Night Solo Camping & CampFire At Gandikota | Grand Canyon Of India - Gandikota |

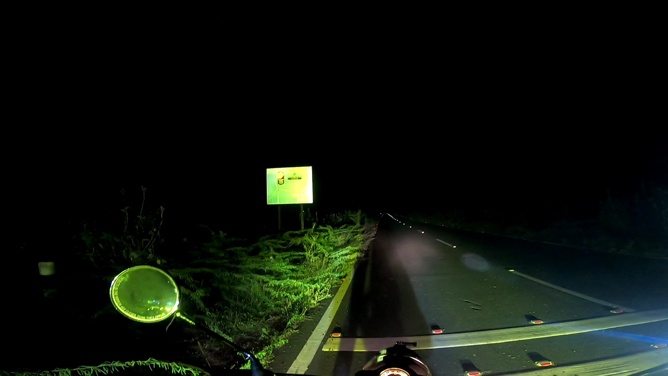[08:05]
ನೋಡ್ಬೋದು ಗಂಡಿ ಕೋಟ 7 ಕಿಲೋಮೀಟ್ರ್ ಇದೆ ನಮ್ಮ ಗೋಲ್ಡನ್ ಅವರು ಲೈಟ್ ಫುಲ್ ಇದು ಪಳ ಪಳ ಅಂತ ಮಿಂಚ್ತಾ ಇತ್ತು ನೋಡಿ ಎರಡು ಗಾಡಿಗಳಿಲ್ಲೇ ಇದೆ
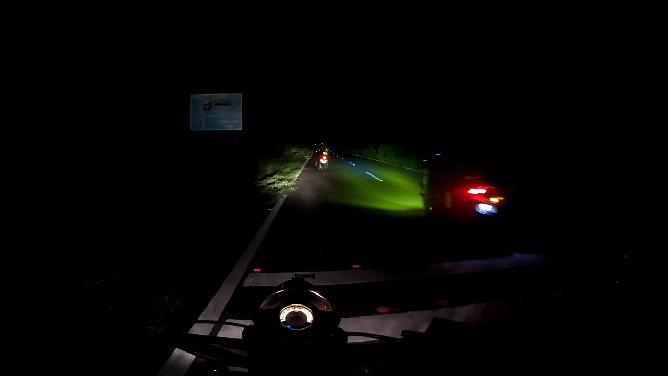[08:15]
ನೋಡಿ ಅವ್ರ ಲೈಟ್ ಇಲ್ಲ ಅಂದರೆ ನನ್ನ ಗಾಡಿದು ಏನೂ ಇಲ್ಲ ಇಲ್ಲಿ ಕ್ರೇಜಿ ಅಲ್ಲ ಬೇವ್ರೆ ರಾತ್ರಿ 10 ಗಂಟೆ ಆಗಿದೆ ಮಗಂದು ಮನೆ ಬಿಟ್ಟು ಸ್ಟೇಟ್ ಬಿಟ್ಟು ನಮ್ಮ ಡಿಸ್ಟಿಕ್ ಬಿಟ್ಟು